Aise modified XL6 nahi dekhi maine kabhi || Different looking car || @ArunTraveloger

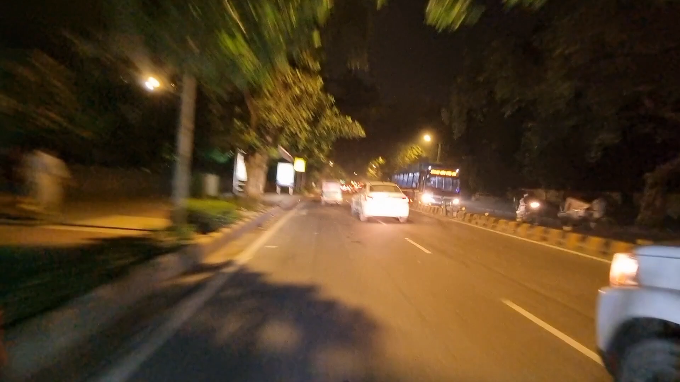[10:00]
पीछे थोड़ा बहुत ट्रैफिक था, इतना कुछ खास नहीं था, थोड़ा बहुत था स्टार्टिंग में और लाइट सारे क्लियर नहीं मिले मोस्टली, तो यहाँ तक मतलब अभी टाइम से पहुँच पाया तो और लेट हो जाता मैं। अब यहाँ से लेफ्ट लेना है, ले लो भाई सब ले लो लेफ्ट।
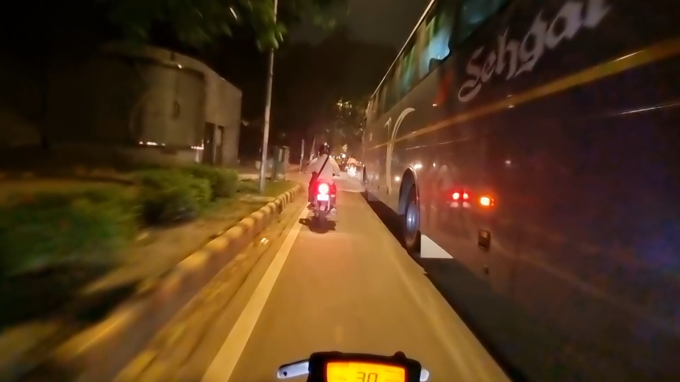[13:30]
मुझे भी जाने दो इधर लेफ्ट में ले लेना, हाँ अब कर दे जो करना है,
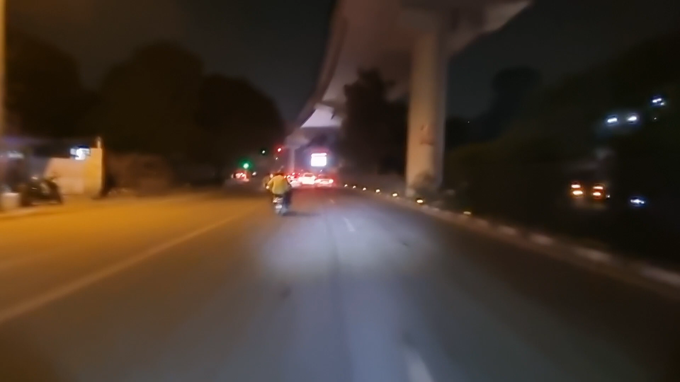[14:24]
ग्रीन है सामने, ग्रीन है यू टर्न की जो बंद है, तो चलो भाई अब पहुँचता हूँ जरा मैं घर, फिर बातचीत करते घर पहुँच के।